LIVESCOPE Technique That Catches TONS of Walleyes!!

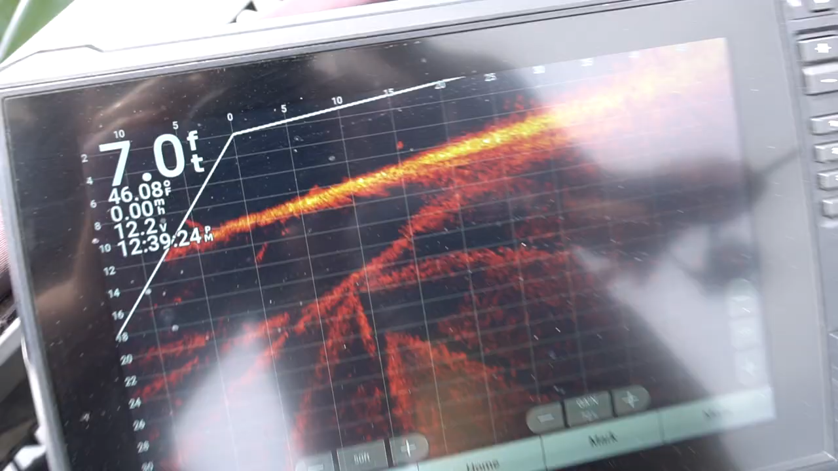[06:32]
On screen: depth 7.0 ft, water 46.08°F, speed 0.00 mph
Oh, he, he wasn't. Here he comes.
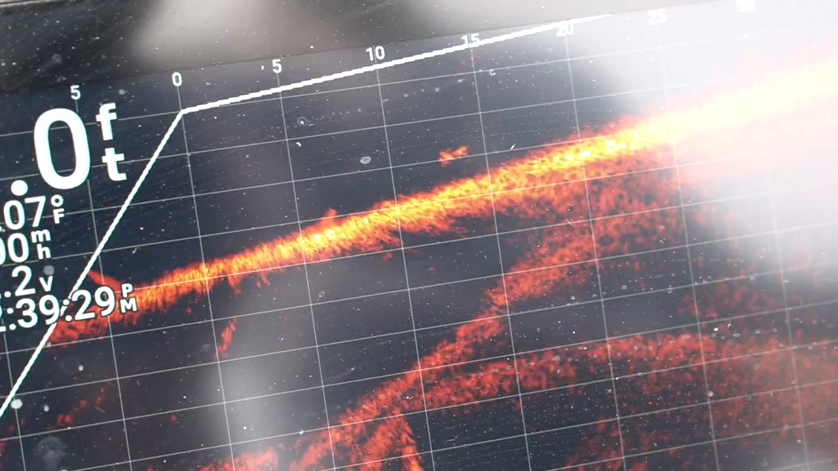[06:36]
Didn't. Yep, he grabbed it. No freaking way, dude. There, we got that one on film.